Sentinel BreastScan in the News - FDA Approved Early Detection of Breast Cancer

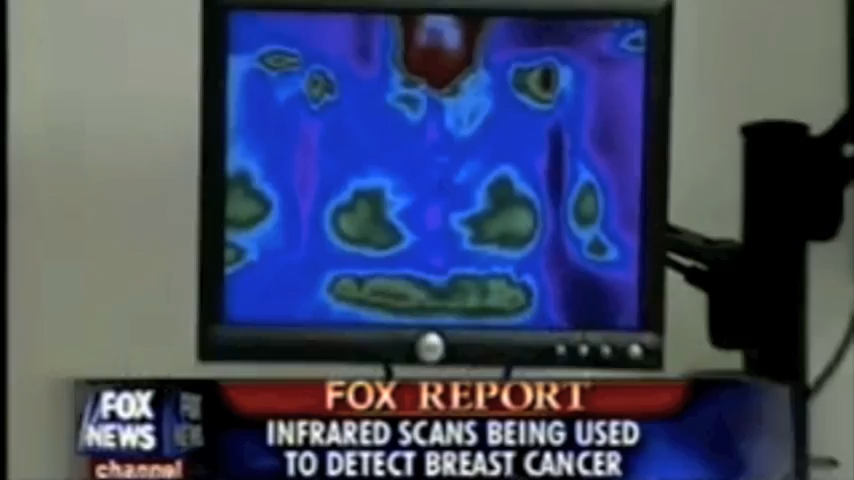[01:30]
The theory behind this is by scanning the breast and looking at temperature changes on the skin, you'd be able to see a hot spot, an area that had a higher temperature.
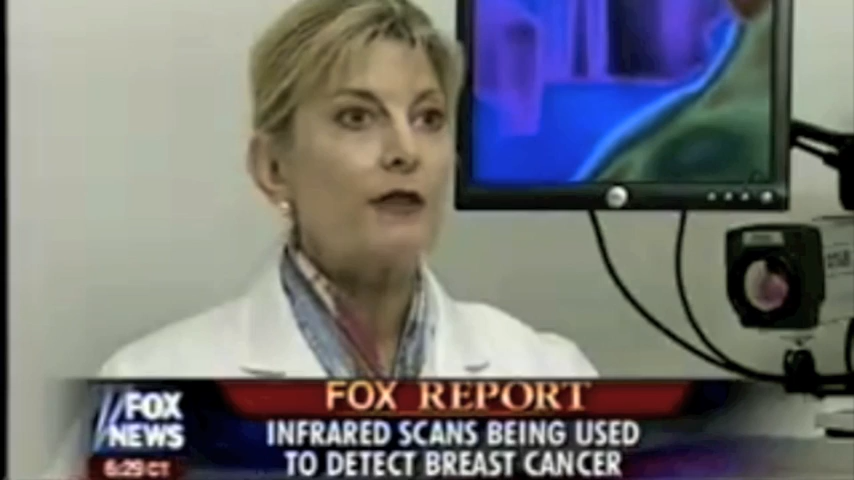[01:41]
First a blast of air cools the breasts, then a heat-sensitive camera scans them for abnormalities.
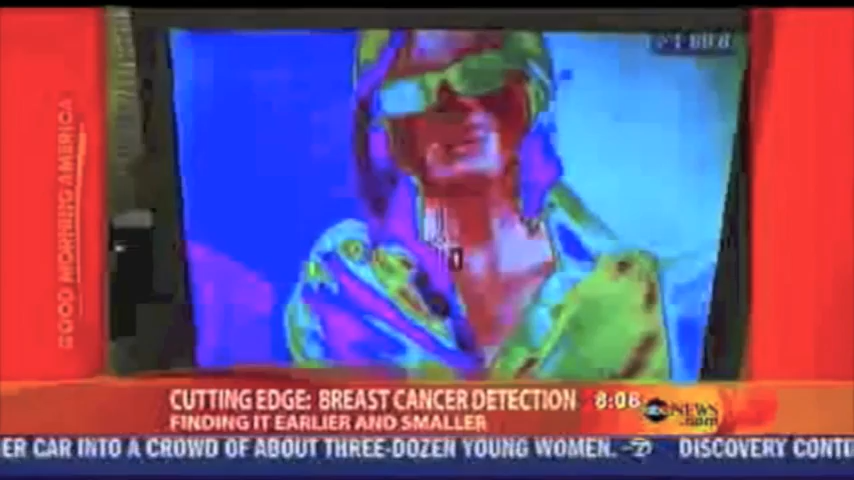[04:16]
It's a very kind of trippy-looking screen here. So the machine works this way. You strip down.
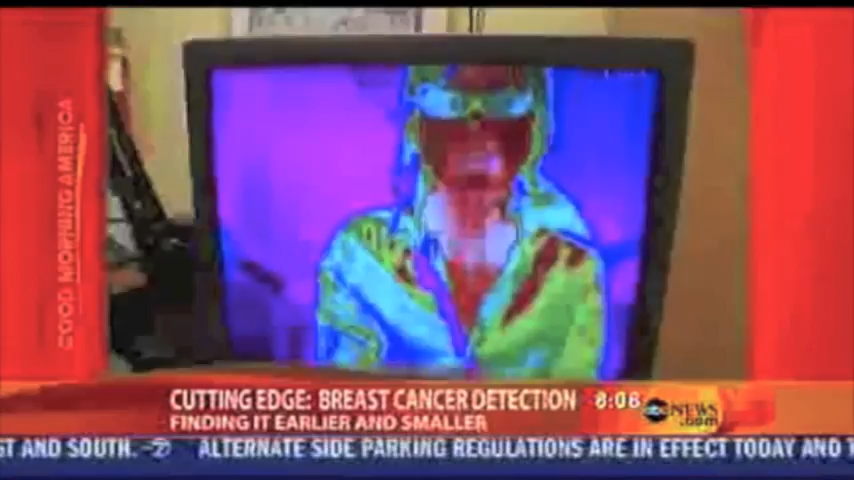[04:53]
So because of that, an area around a cancer will be warmer than the surrounding normal temperature. Here I am. I want to establish.